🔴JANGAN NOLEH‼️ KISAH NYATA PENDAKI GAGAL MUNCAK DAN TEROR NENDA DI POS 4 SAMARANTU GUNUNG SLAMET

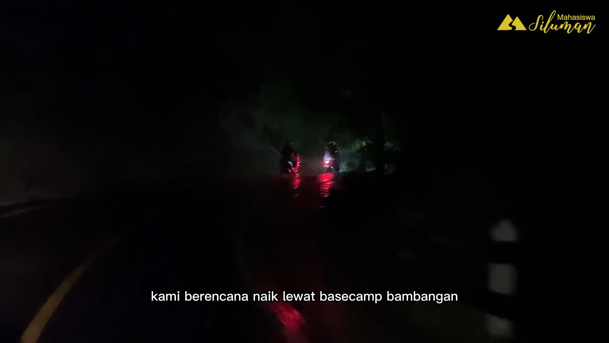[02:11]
Bambangan Purubalingga Perjalanan dari Jogja ke Purubalingga Memakan waktu sekitar 6 jam kurang lebih Sekitar
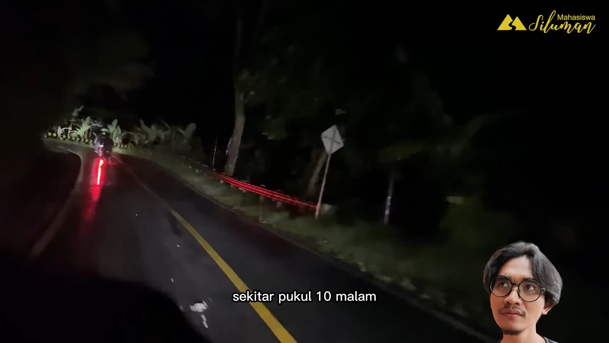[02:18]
pukul 10 malam Kita sudah masuk ke Bupaten Purubalingga
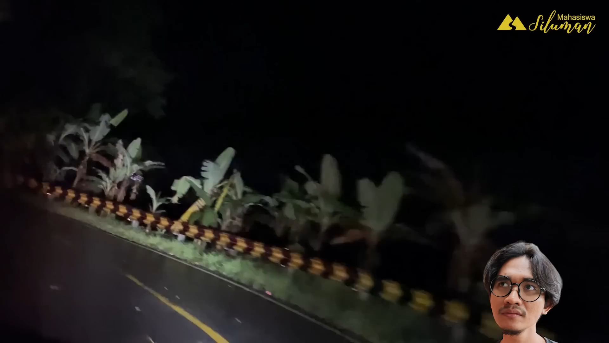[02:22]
Tapi butuh sejam kira-kira Untuk sampai West Camp Bambangan Perjalanan yang jauh Dan hujan selalu menemani
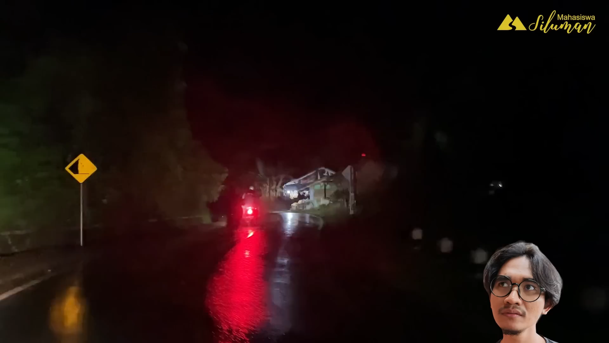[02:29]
Membuat kami sudah tidak sabar untuk bisa sampai ke pos Bambangan Mungkin bisa dibilang Sudah pemanasan di jalan
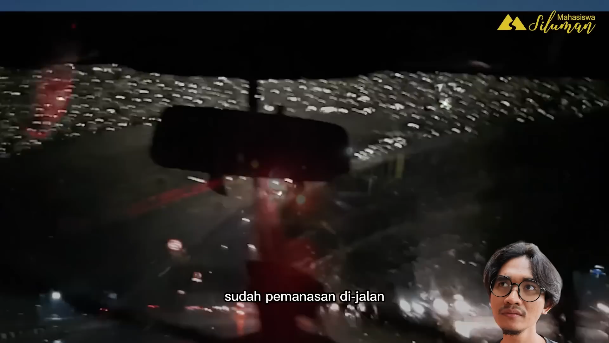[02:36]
Subuhan kami semua belum pernah naik Gunung Selamat Dan tidak ada yang tahu lokasi pos Bambangan
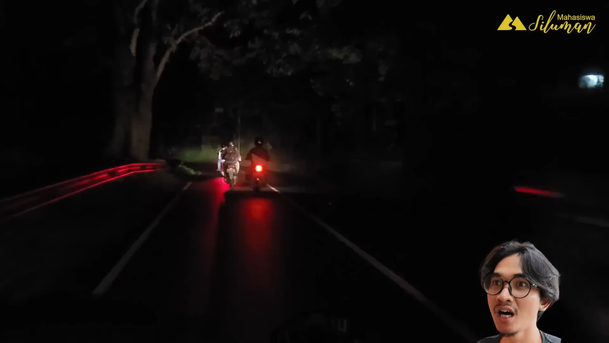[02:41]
Maka kami menggunakan GPS Setelah masuk kota Purubalingga Setelah kurang lebih sejam Jalan mulai menanjak Pikir saya sudah dekat Karena biasanya West Camp memang berada di dekat kaki gunung Motor kami juga sudah mencapai
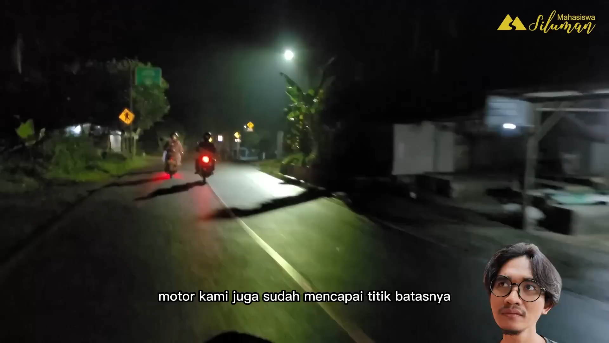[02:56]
titik batasnya Karena jalan yang curam dan berlubang Atau bisa
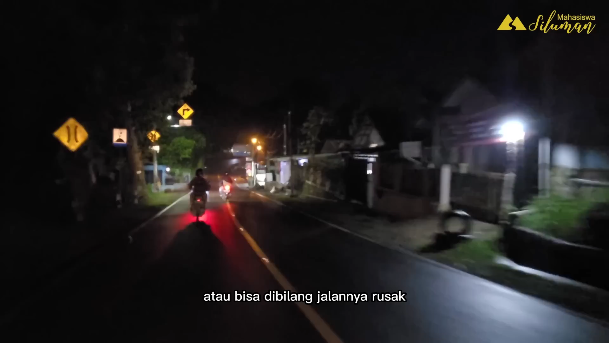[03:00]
dibilang jalannya rusak Kami mulai curiga waktu itu Karena jalur Bambangan ini Adalah
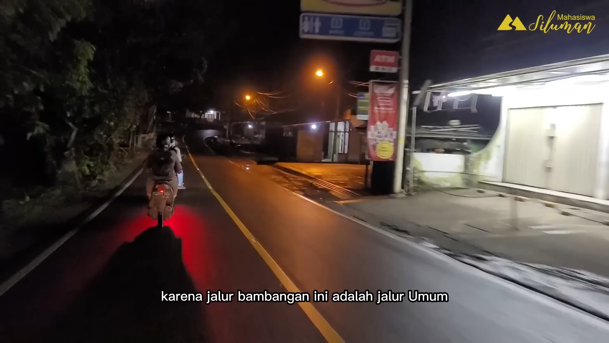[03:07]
jalur umum Yang digunakan pendaki untuk naik puncak Gunung Selamat
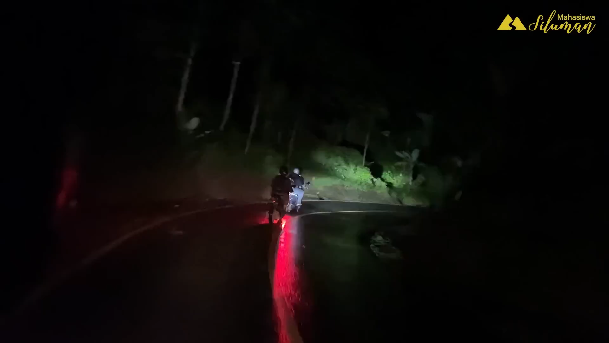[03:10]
Seharusnya jalan umum tidak sesempit ini Pikir saya Kurang lebih lebarnya 4 meter lah Grimis
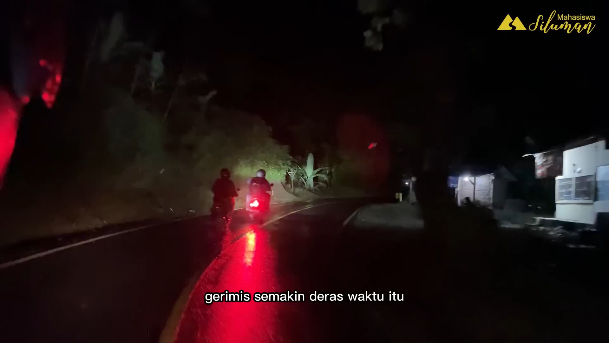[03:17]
semakin deras waktu itu Kemudian Adi dan Roni memputuskan Untuk mengecek lokasi duluan Karena jalan sudah tidak meyakinkan Dan kami semua menunggu di pinggir jalan Setelah 10 menit Adi
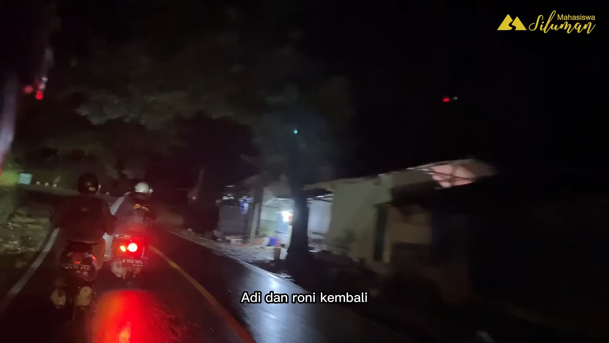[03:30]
dan Roni kembali Dan ternyata di depan Adalah jalan buntu Ternyata mereka salah menentukan lokasi GPS